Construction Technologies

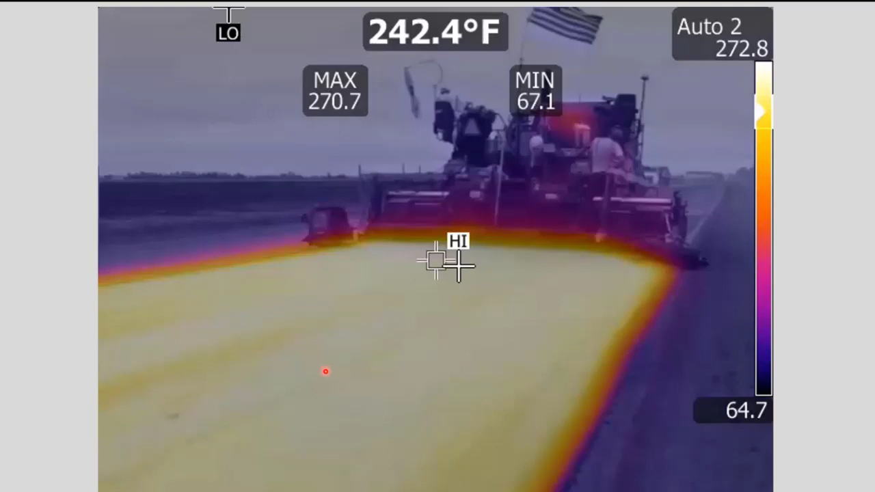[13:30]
On screen: spot 242.4°F
a thermal camera that can record the images, both video and stills. And so I'd like to kind of share some of that.
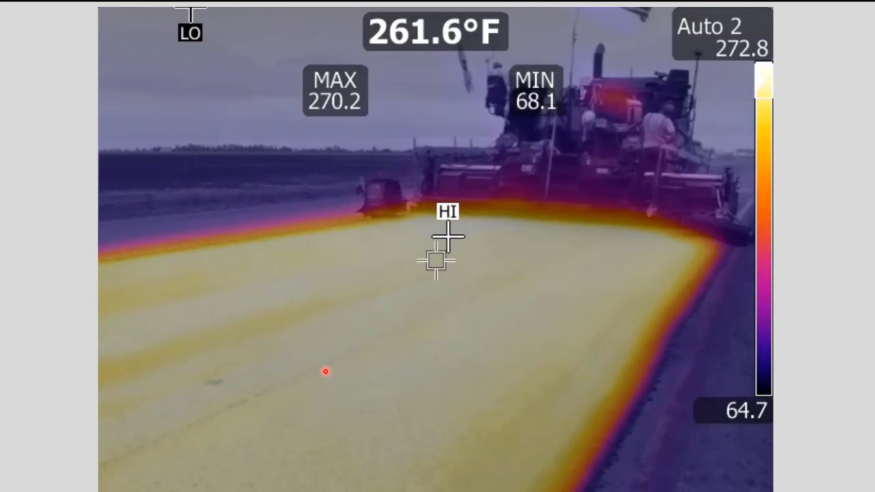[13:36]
On screen: spot 261.6°F
This is a video of just behind the paver and shows the different temperatures as they're going through.
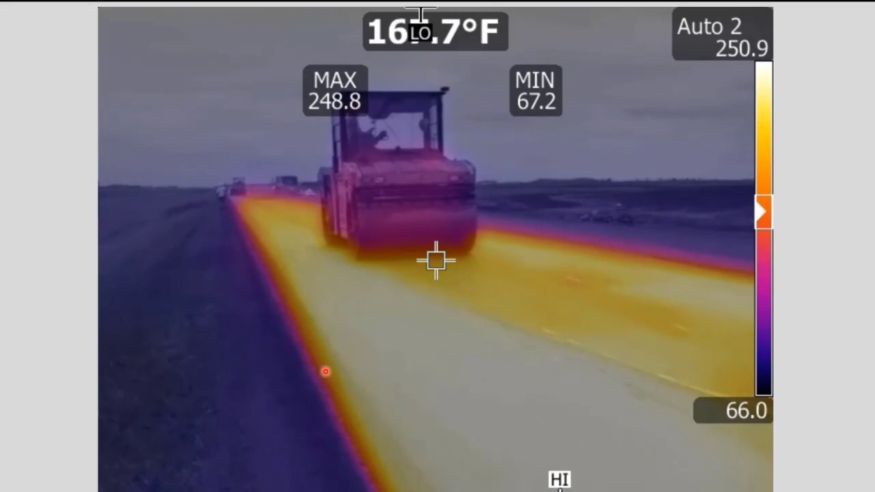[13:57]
This is just a photo here, but you can tell sometimes when the truck, like a belly dump or something, puts out a windrow, it may sit for a little while, and you can see that the surface temperatures were a little bit cooler than when it actually gets augered into the paver, where you get into the deeper part of the windrow.
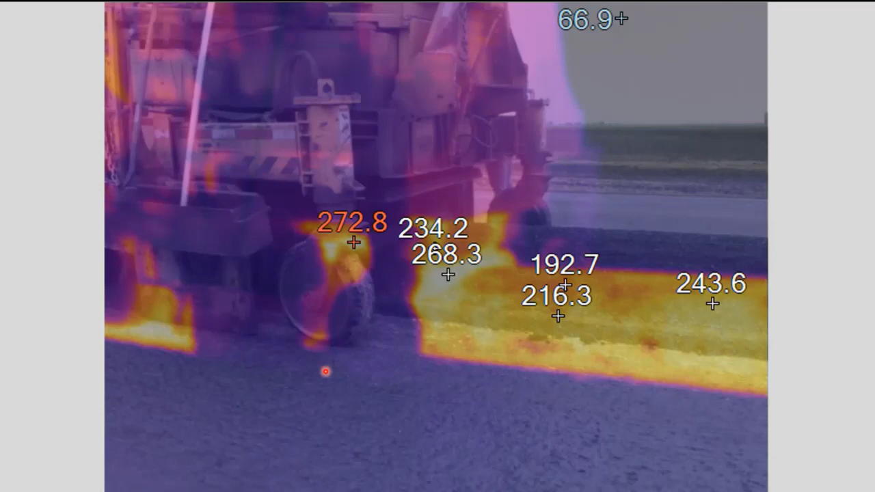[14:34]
You can see that it starts to get a little bit warmer again. So depending on how much time there are that it has to sit, it will cool some, of course.
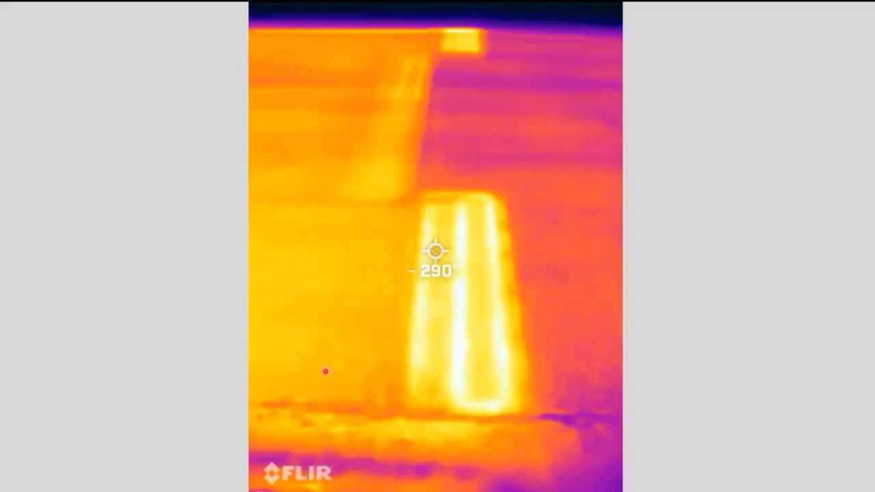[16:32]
That always stays heated. So the, you know, anything before that or after that is cooling down, but the screed stays heated. Just a video of it. That's a video of it as well. And I pinpointed that paver stop in there too.